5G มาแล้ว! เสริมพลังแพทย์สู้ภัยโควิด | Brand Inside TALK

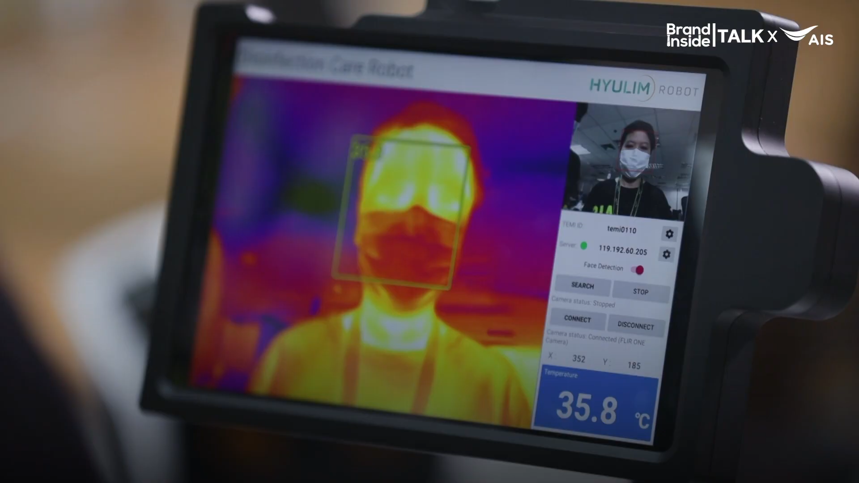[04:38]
On screen: spot 35.8°C
ช่วยวัดอุนภูมิคนไข้ด้วย Thermoscan และหุนยนตัวนี้สามาร